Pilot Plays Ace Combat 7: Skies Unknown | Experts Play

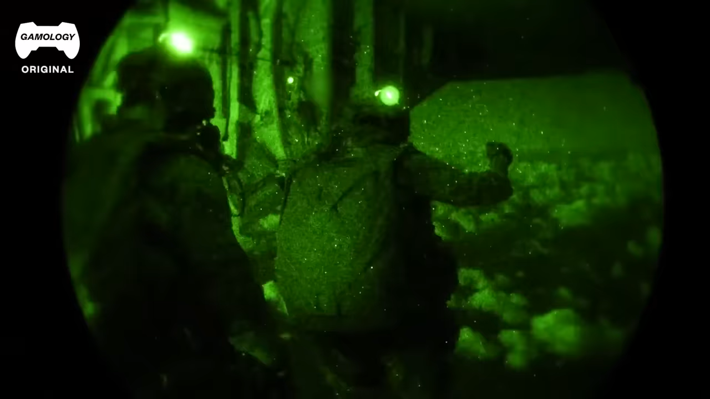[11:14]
Issue with night vision goggles to a certain extent is it limits your peripheral vision.
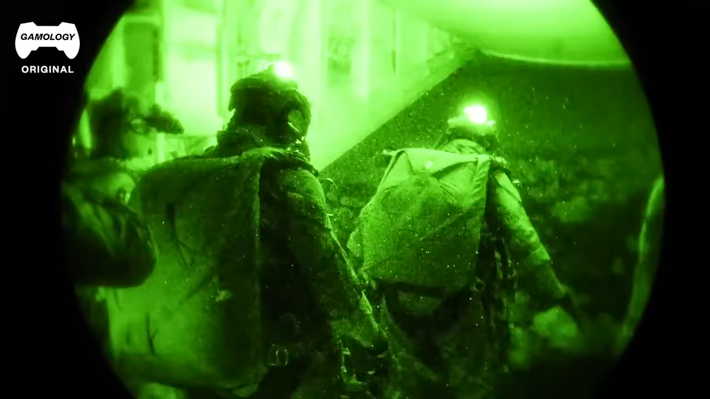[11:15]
You're looking through kind of like two soda straws.
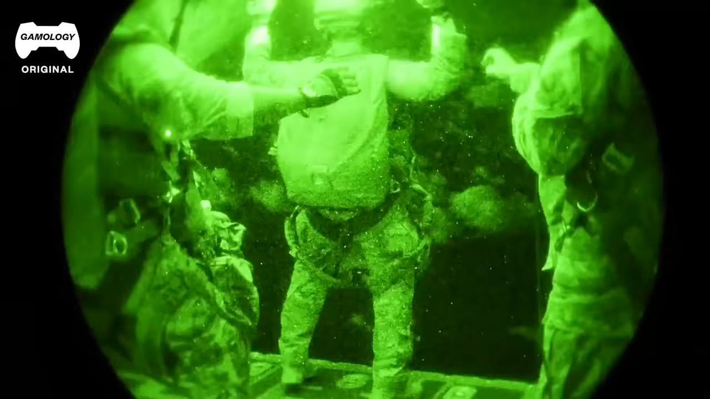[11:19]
Your depth perception also is reduced pretty significantly. However, in the F-35, we have a system called DAS, so Distributed Aperture System.